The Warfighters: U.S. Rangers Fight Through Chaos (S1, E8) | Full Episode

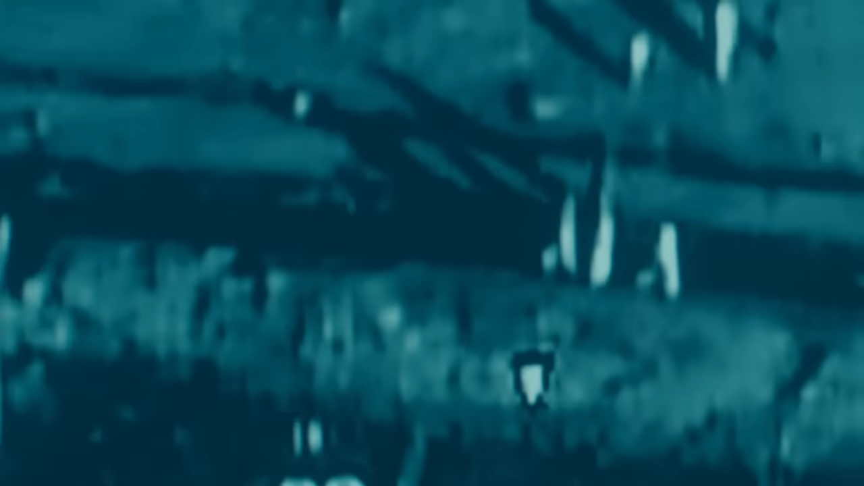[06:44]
You know, the enemy started moving. But they were dropping little, you know, groups of guys off at these road junctions and intersections.
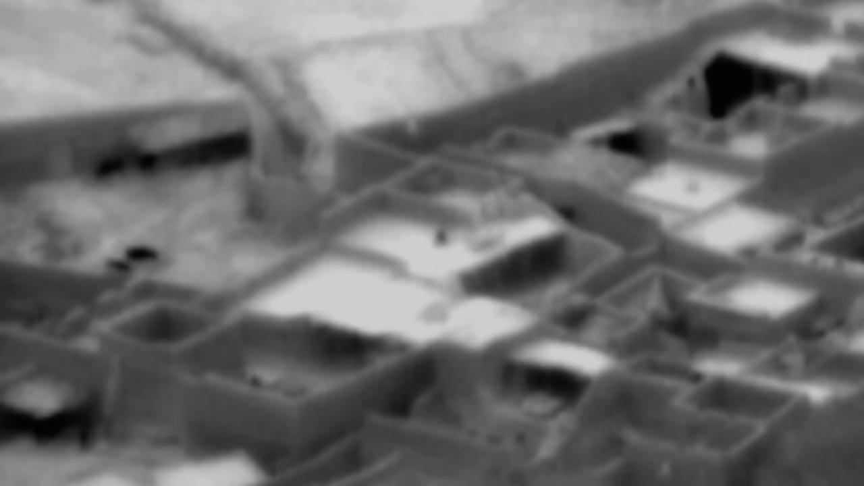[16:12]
we had our aircraft above us start really searching the areas around the road for any other heat signatures or possible targets in our way. The enemy at the next place hadn't, hadn't moved much. So the party continued moving forward.